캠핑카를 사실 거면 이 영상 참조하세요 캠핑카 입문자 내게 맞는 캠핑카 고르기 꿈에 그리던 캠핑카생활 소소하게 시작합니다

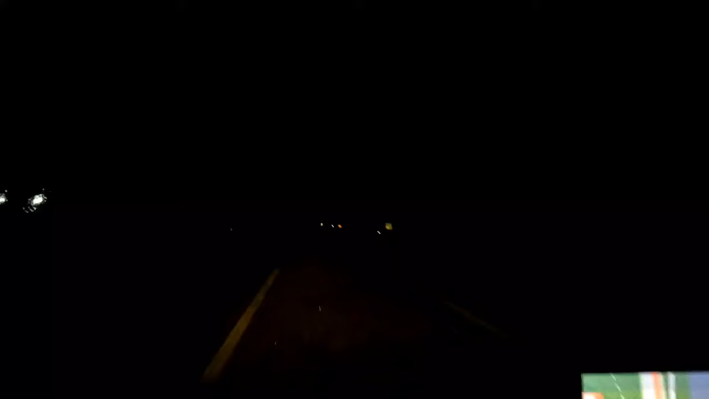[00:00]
와 비가 또 엄청 옵니다 오늘 밤 12시가 돼야 내려갈 것 같은데 이야 큰일이다 이거